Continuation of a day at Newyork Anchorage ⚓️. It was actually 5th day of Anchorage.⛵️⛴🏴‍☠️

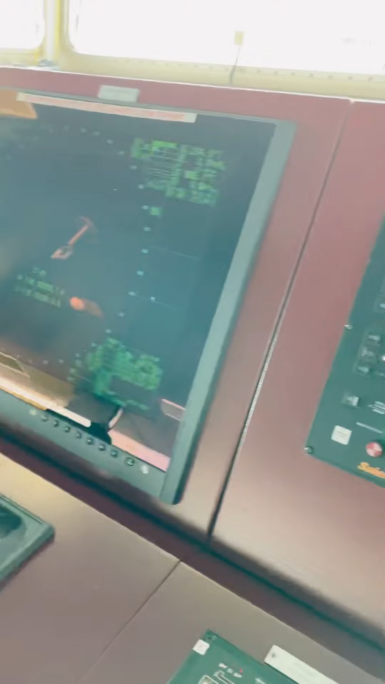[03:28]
This is radar, like this. And this is me, actually. A tug at 16 feet,
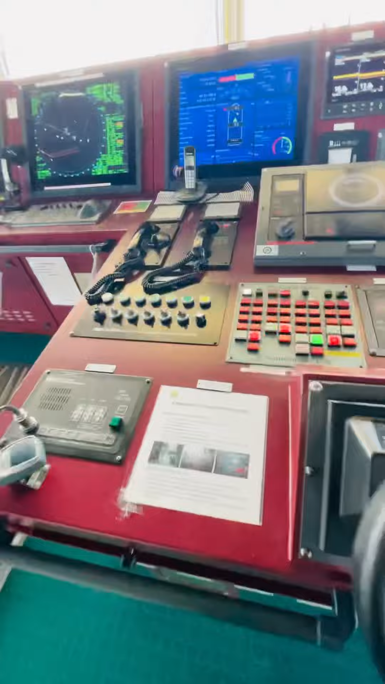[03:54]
This is the steering motors. This is autopilot.
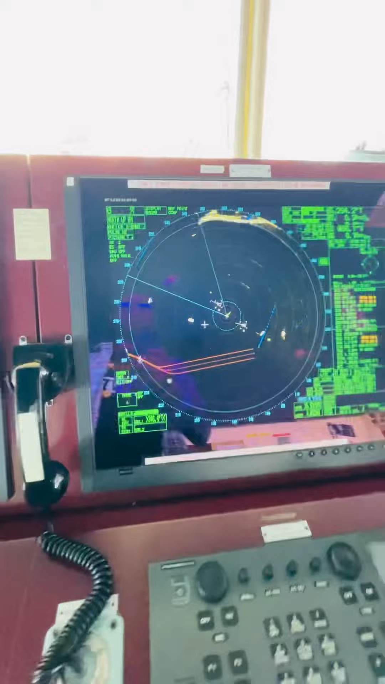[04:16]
This is again an S-Pendada. And this. Binoculars. This is a heating panel.